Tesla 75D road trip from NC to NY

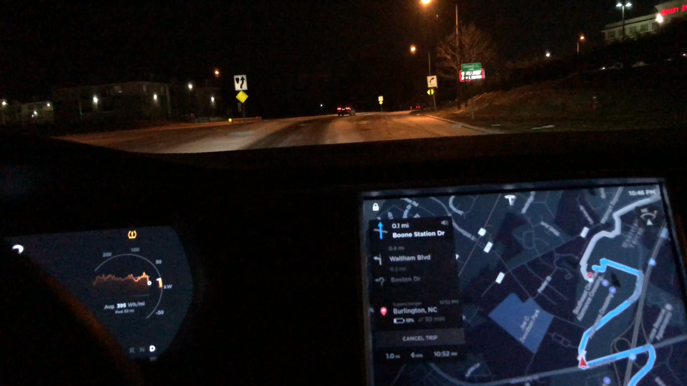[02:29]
be in point one miles continue straight ahead on to moon station drive probably at a hotel
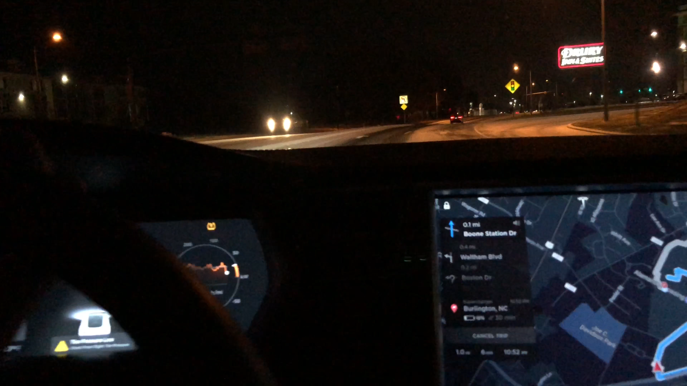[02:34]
somewhere is one thing is that what you're thinking to the hotel or
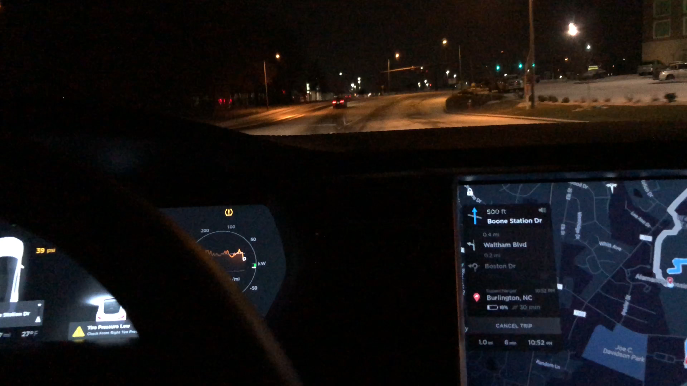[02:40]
something just just continue straight ahead there's snow on the ground here so I'm a little weirded out by this
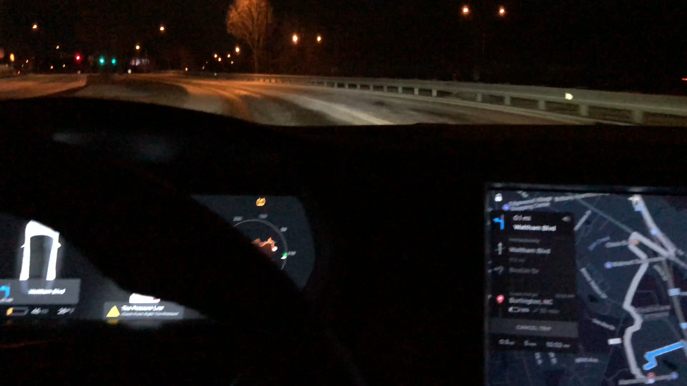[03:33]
all the drive I don't really want to just not in point one miles turn left onto Waltham Boulevard then immediately continue straight ahead onto Waltham Boulevard okay Waltham Boulevard now turn on to Waltham Boulevard
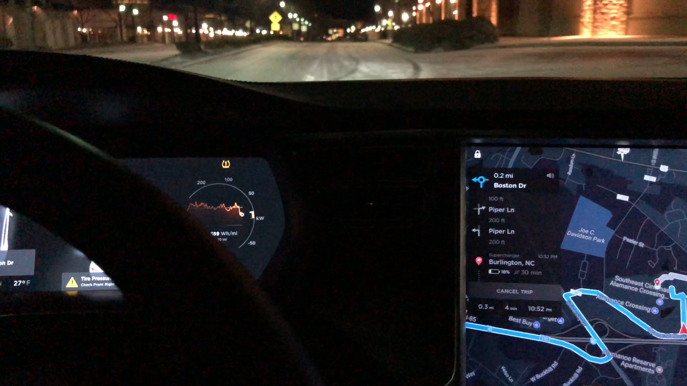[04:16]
you should be in point two miles take the second exit from the roundabout onto Boston Drive then turn right onto Piper Lane we're just sliding we're just sliding in all this ice let's soon we'll go straight here
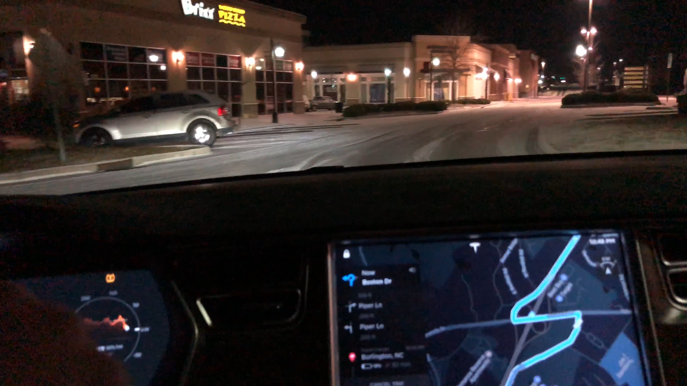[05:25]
you'll see them they're gonna they'll be huge they should be huge I should say now turn right onto Piper Lane see them they're right there boom oh man that's so sick
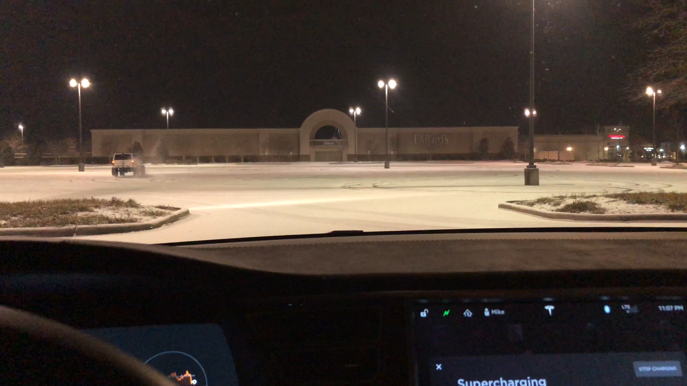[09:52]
I can't wait for one of these guys to fucking wipe out one of these guys are definitely gonna wipe out oh my god there's like six of them
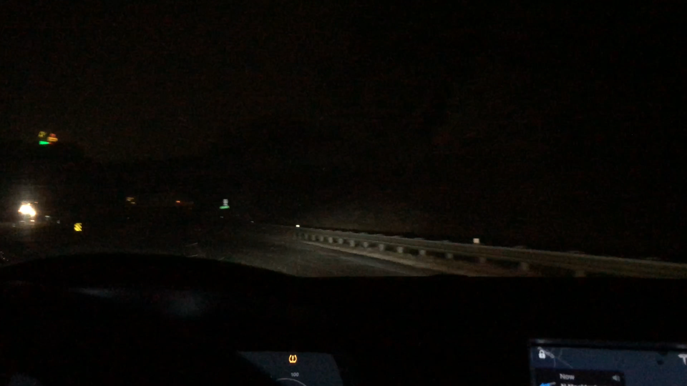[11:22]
snowing pretty good follow this guy up here a little bit up on the right
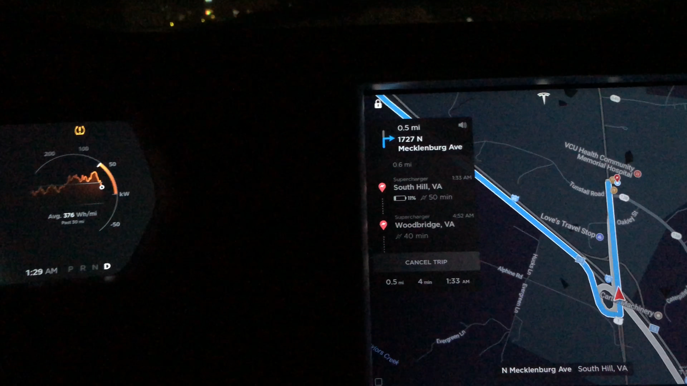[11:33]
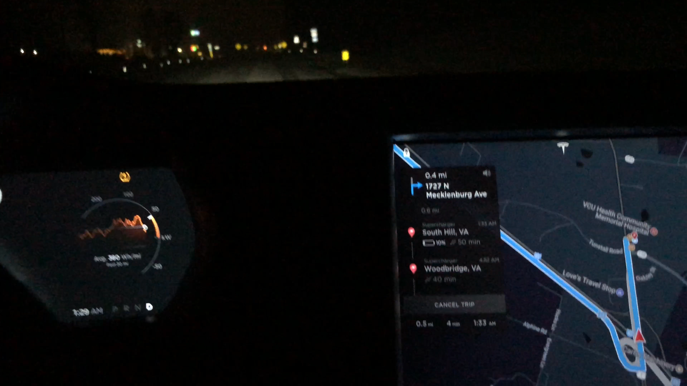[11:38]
am I right man it's up on the right
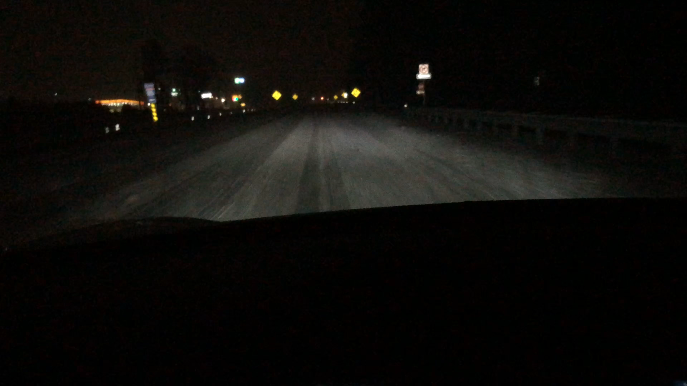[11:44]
yeah it's up on the right pretty far up or it's right in the middle of the half of the past really yeah oh fantastic really hard to see keep right yeah vision is terrible right now